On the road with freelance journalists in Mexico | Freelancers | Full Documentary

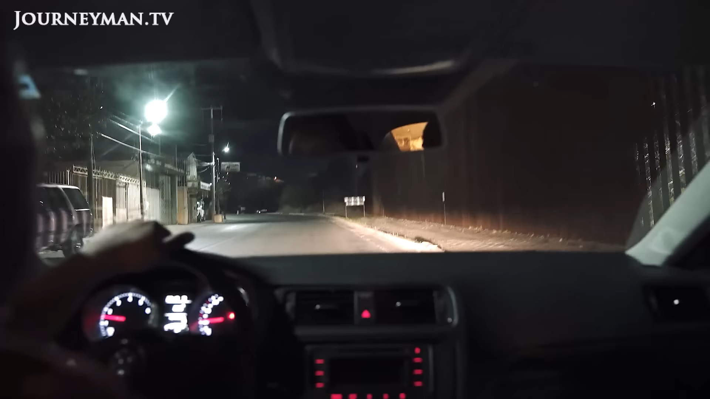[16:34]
Es algo extraño. En la ciudad de Nogales, they have those lights over here. We pulled up to a place along the border where U.S. officials, that's the United States on the other side of this fence, have set up a powerful light.